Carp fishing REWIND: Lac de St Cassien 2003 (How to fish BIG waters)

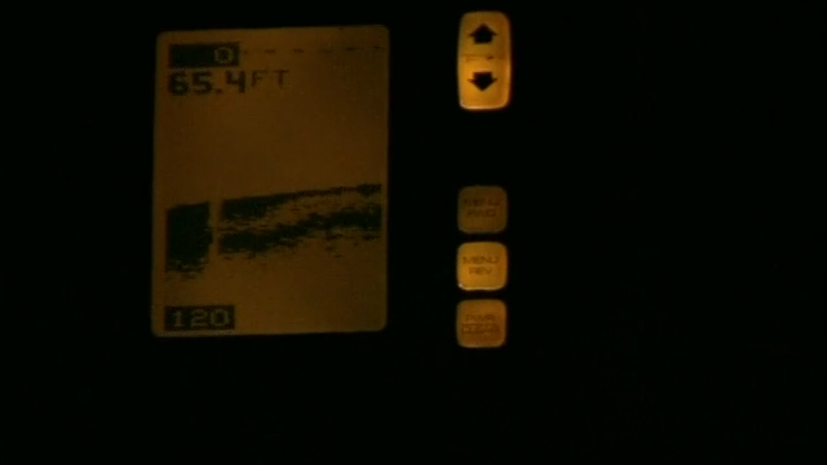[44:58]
On screen: depth 65.4 ft
Where you've got a thick black band, that's very uneven, you're likely to lose tackle there.
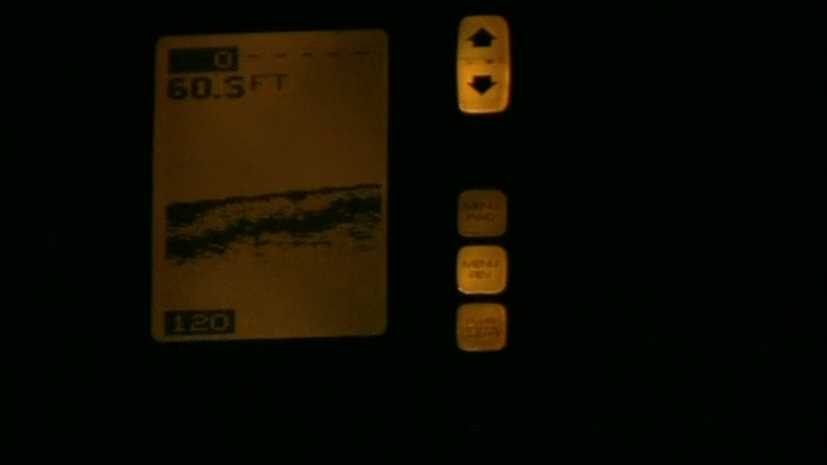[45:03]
On screen: depth 60.5 ft
It's okay fishing near it, because them areas do seem to attract fish at times.
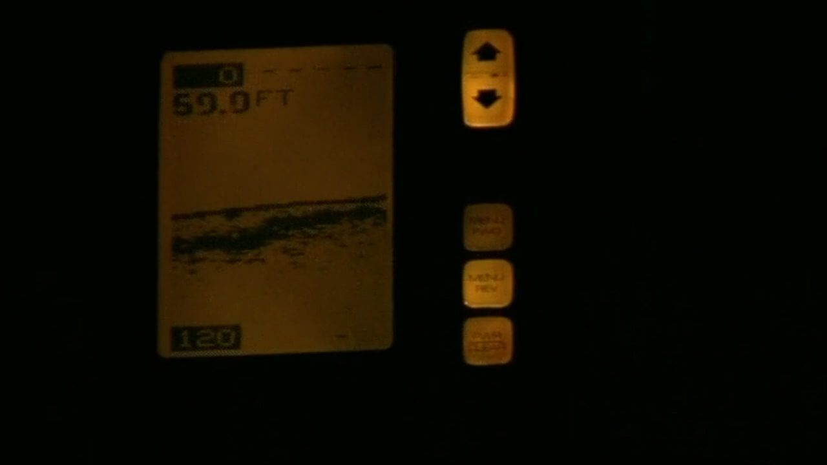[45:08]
On screen: depth 59.0 ft
So you'd get crayfish and er, other food builds up there.
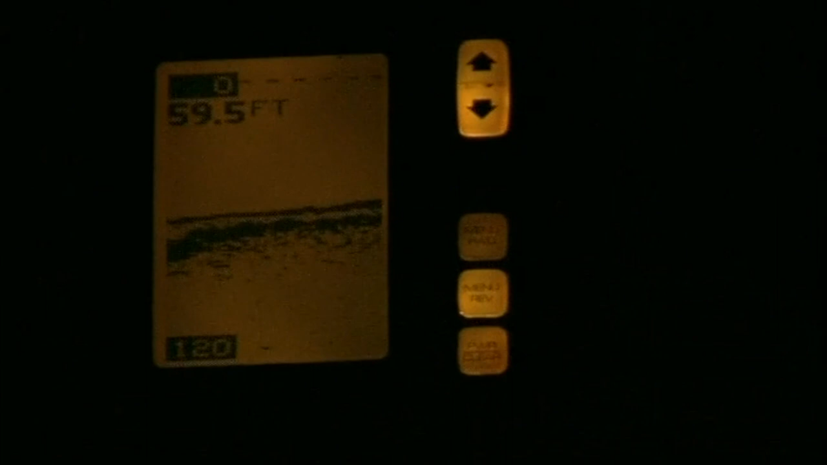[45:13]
On screen: depth 59.5 ft
But, if you can fish a smooth area near it, that's not so bad.
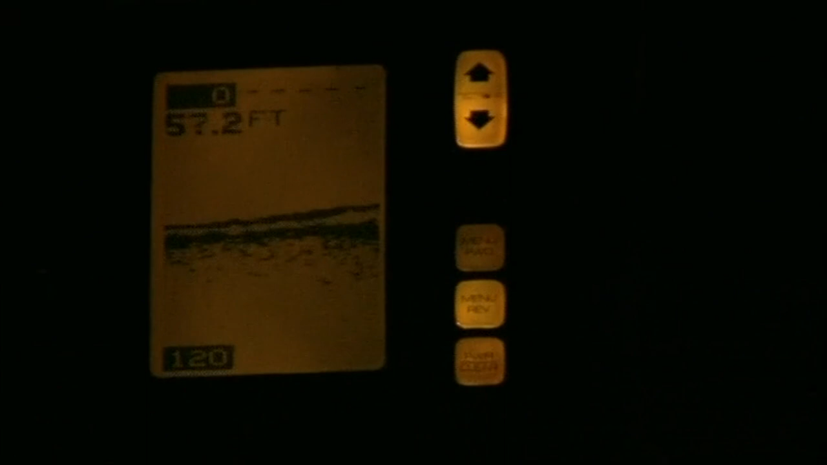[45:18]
On screen: depth 57.2 ft
But generally speaking, I'd avoid those areas like the plague. Right, here we can see er, cut off tree stumps.
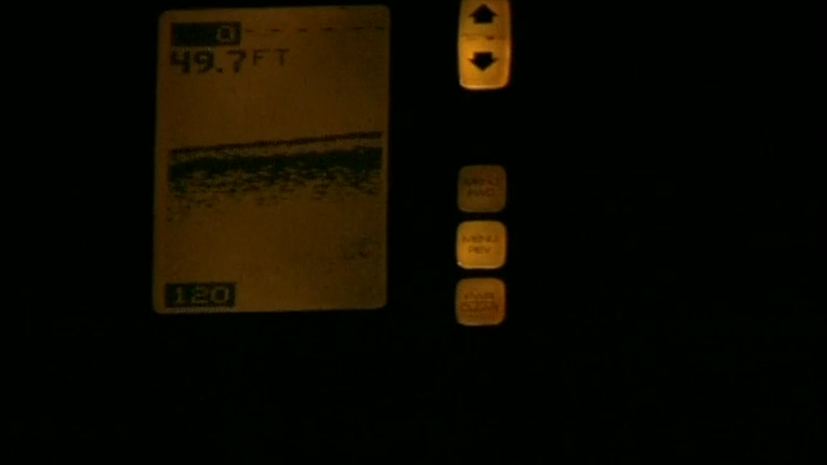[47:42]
On screen: depth 49.7 ft
Er, on this part of the lake. Or on the north arm or Cassian. Because of the depths. The weed just doesn't seem to take a hole and grow.
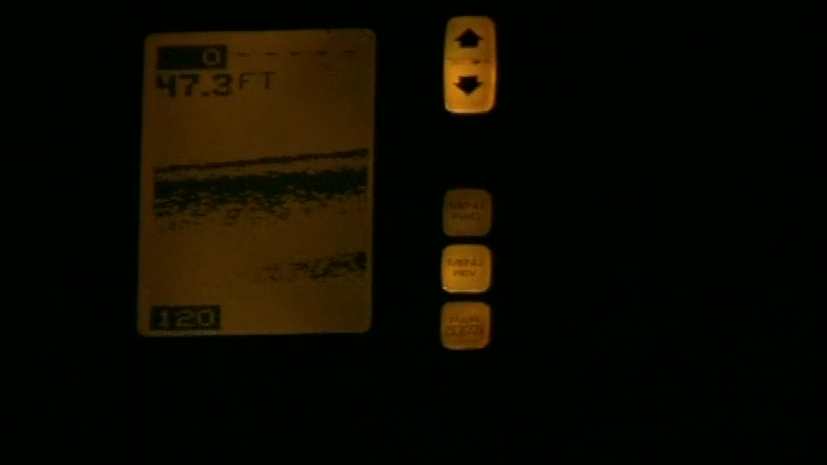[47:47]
On screen: depth 47.3 ft
So there we have a brief insight into the use of an echo sounder. And as I say.
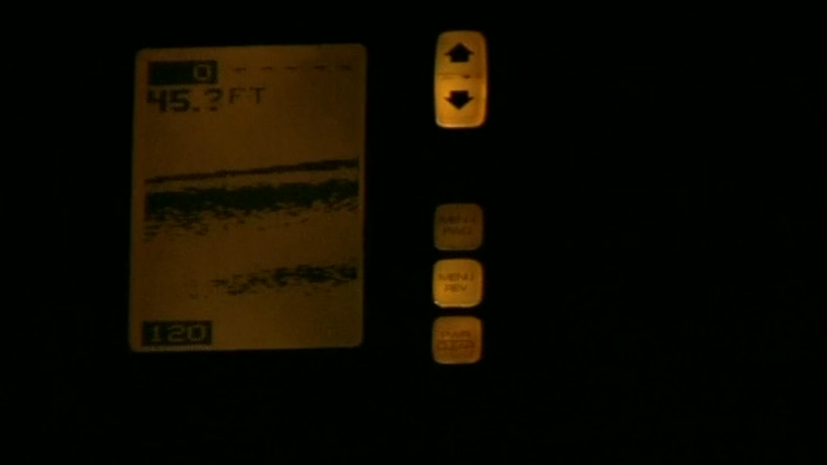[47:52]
Just remember that point. Get out in the dark. If you're unsure. If they're feeding at night on the lake. You hear they're feeding at night. I would have a breeze around in the dark.